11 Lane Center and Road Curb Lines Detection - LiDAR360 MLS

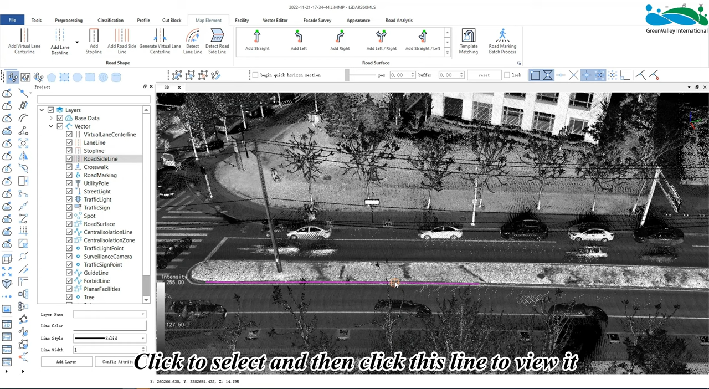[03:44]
It also exists in the corresponding layer alongside the roadside.